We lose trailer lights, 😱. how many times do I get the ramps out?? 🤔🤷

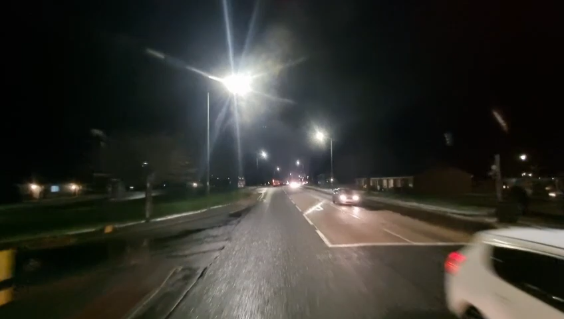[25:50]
Pulled in the garage. I jumped out, I went for a shower, I come back and the lights were fixed. So, they fixed that. They were dying to go home, but I was on a break. I was on a half an hour, so I had to wait for my time to go before I could reverse out the garage. So we've got a few little jobs done on the trailer that we needed doing.
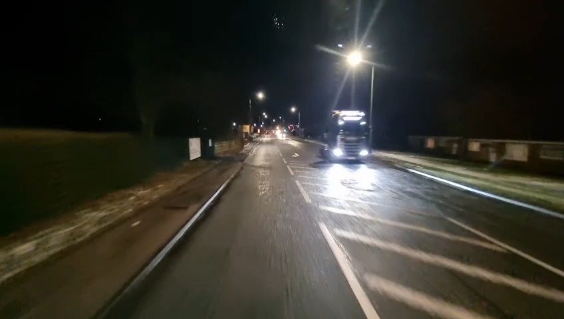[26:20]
Now we're heading through Stanley, hence the car sign saying Stanley Hand Car Wash. I get loaded, or you get tipped, get loaded, two motorhomes, South Yorkshire, and then we'll get to Sheffield, not Sheffield,
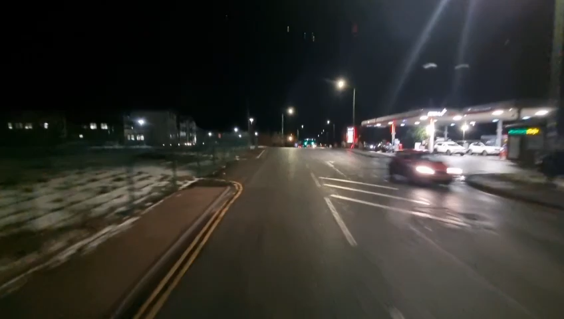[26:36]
Aycliffe, get to Aycliffe tonight, I think, where we're heading for. Get down there.